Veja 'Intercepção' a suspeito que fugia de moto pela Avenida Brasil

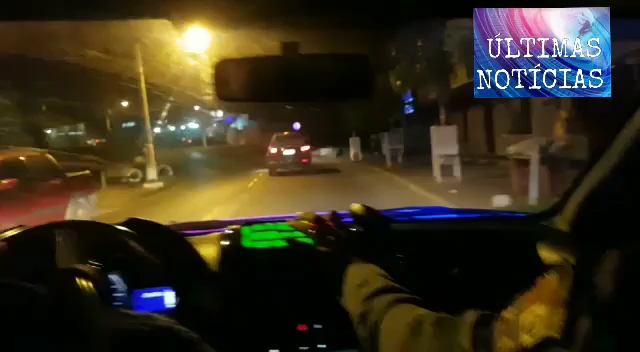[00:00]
Avenida Brasil, ele é só Barra do Ouro. É que é, mano. Essa rua aqui.